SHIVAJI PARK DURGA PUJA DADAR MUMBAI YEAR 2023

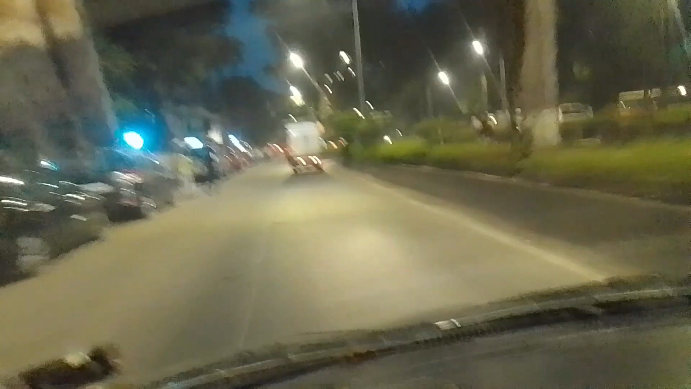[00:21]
पहुंच चुके हैं वाडाला अभी, और वाडाला से जा रहे हैं हम लोग दादा के तरफ, शिवाजी पार्क जाएंगे।
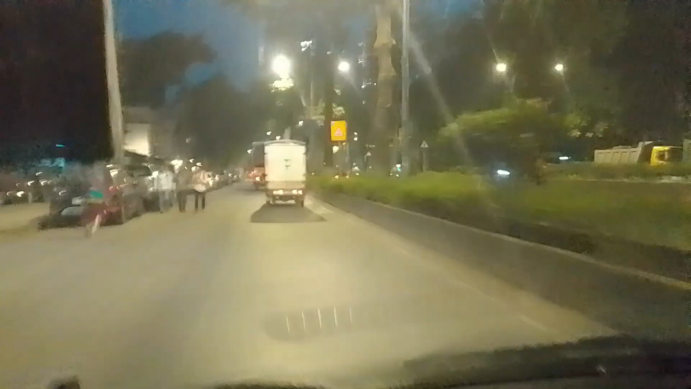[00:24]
वहाँ पे हम लोग का चल रहा है दुर्गा पूजा वहाँ पे देखेंगे। तो हम लोगों ने अभी एक ओला किया है
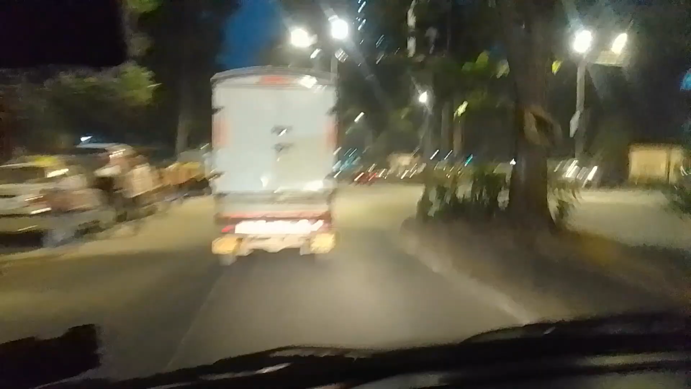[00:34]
वाडाला स्टेशन से हम लोग निकल पड़े हैं ओला करके, अभी शिवाजी पार्क की तरफ हम लोग जा रहे हैं।
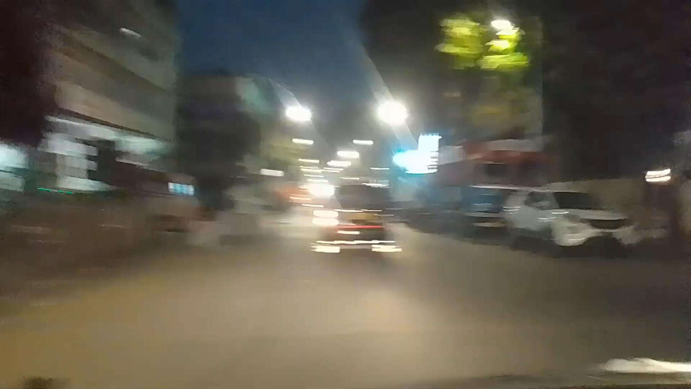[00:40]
सो ऑन द वे टू शिवाजी पार्क, आज है 21 अक्टूबर 2023, सप्तमी है आज दुर्गा पूजा का। हम लोगों ने एक ओला लिया है वाडाला स्टेशन से, और हम लोग जा रहे हैं अभी शिवाजी पार्क दादर का दुर्गा पूजा देखने के लिए।